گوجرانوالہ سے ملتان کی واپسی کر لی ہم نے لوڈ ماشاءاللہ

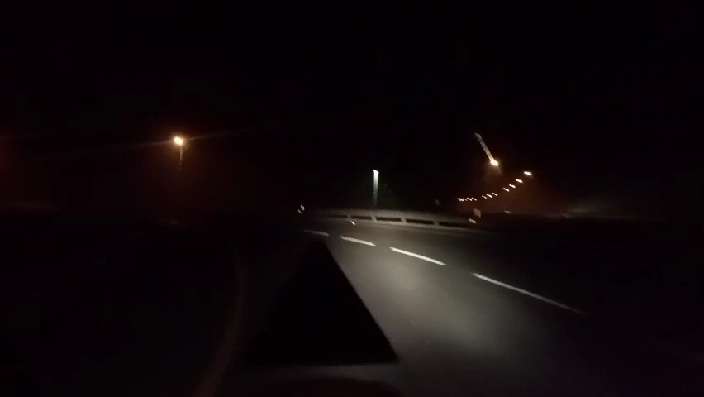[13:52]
रचेन्ट शाम कोट इंटर चेन्ट कहते हैं भी इसको पहुंच गससे यह रहा शाम कोट खाने वाल टूल पलागा चुला मलताने अभी टेने हैं तो रूटल होटल चाह पी नहीं है पाथार